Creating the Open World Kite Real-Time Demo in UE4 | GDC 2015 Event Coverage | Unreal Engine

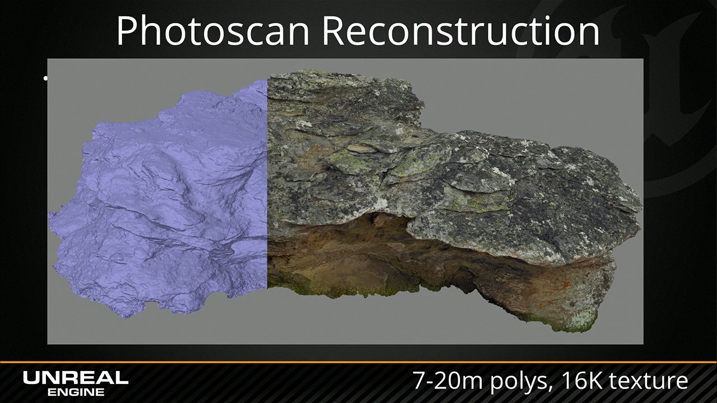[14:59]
So considering that covering maybe the front face of that will probably take about 10 pictures wide, so you can see we have definitely a lot of resolution there. So this is when we look at the asset. We see there's a lot of issues with lighting. There's baked-in lighting all over it.
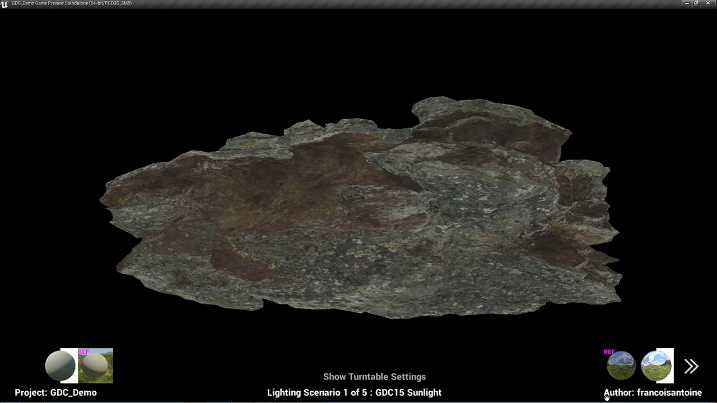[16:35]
This is the base color. And then we also create, then, the roughness and specular map, because we have to take full advantage of our UE4 PBR rendering.
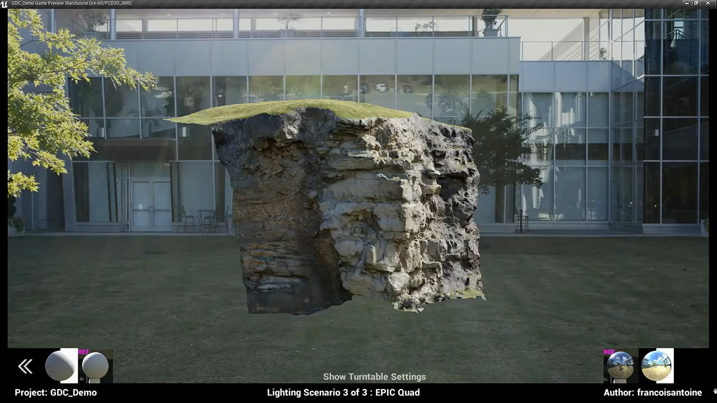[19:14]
Those are also used extensively throughout the open world demo. Showing a bit the kind of detail we can get out of this, the reconstruction.